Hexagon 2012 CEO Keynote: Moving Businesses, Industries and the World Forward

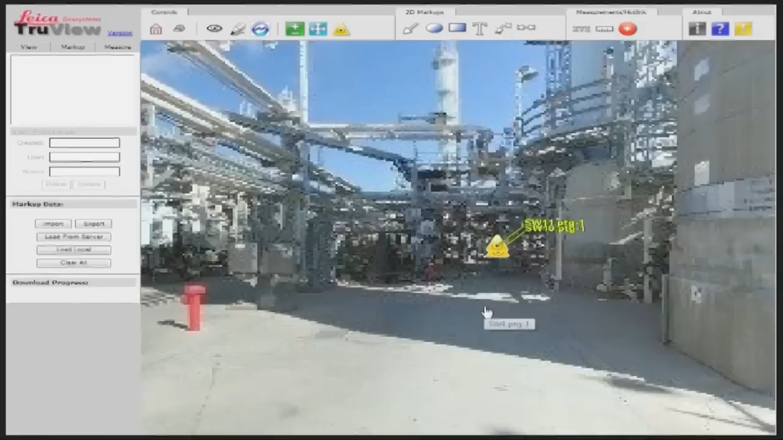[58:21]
With the resulting Leica TrueView, users can intuitively walk around a virtual model of the plant.
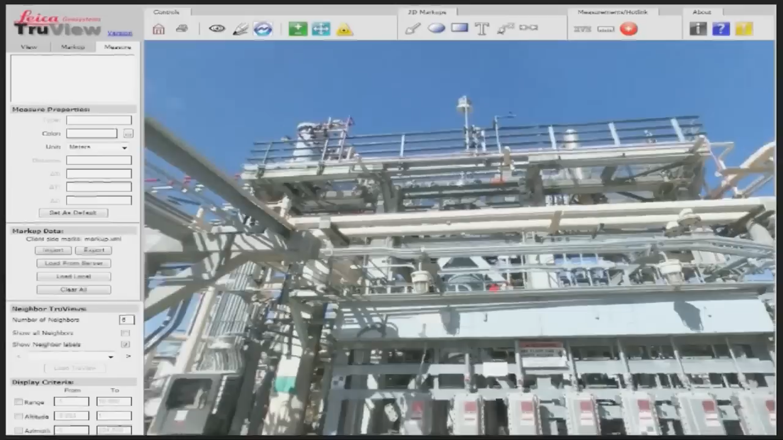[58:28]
They can easily navigate and see the equipment and facilities that are familiar to them.
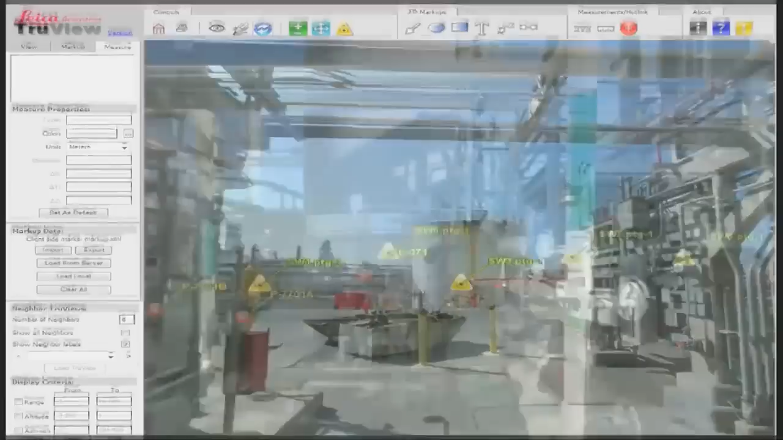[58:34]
Equipment has been labeled with existing plant tag numbers. This allows all users to search, navigate,
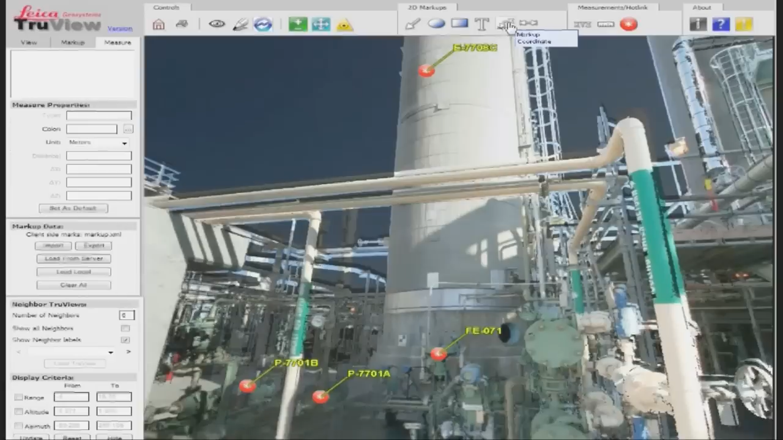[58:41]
and perform the equivalent of an on-site plant visit without exposing themselves to the danger or time-consuming safety protocols of an actual plant visit. This is particularly useful for planning maintenance and modification projects, where a normal survey designer would have to physically endure the safety risk of entering the plant.